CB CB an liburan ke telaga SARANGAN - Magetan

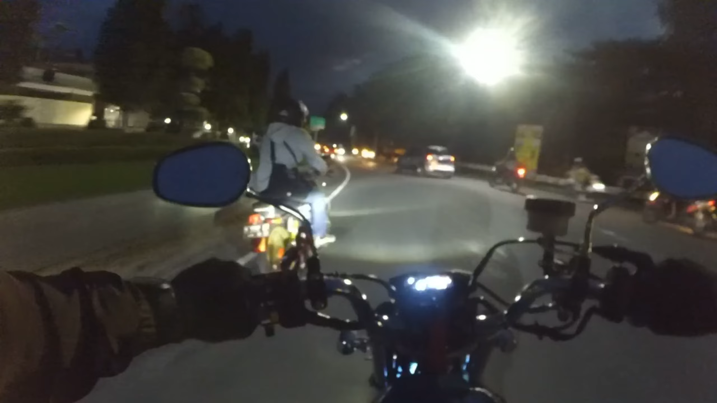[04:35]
Cok ngawur Cok balik yuk Ke tanah tadi Yuk Cok balik yuk
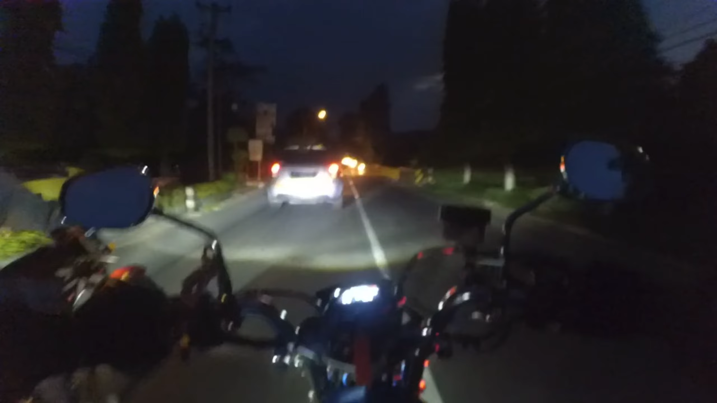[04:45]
Ngawur Aduh lu salah jalan lagi Ini salah jalan untuk yang ke 2000 kali Wiss, pokoknya gara-gara saya teriak Hehehe
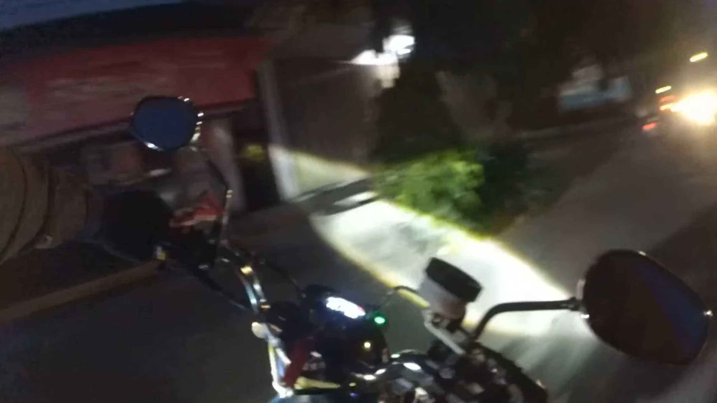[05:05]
Ini kalo kata lah itu ke kiri kalo ga salah Coba aja lah Soalnya saya itu ingetnya kemarin Waktu nganjuk sebelumnya itu Gejahnya kayak lurus aja terus Yuk yuk kiri kiri Yuk bener Pokoknya lurus wiss cok Iiii Sampe ente Ah iyo makai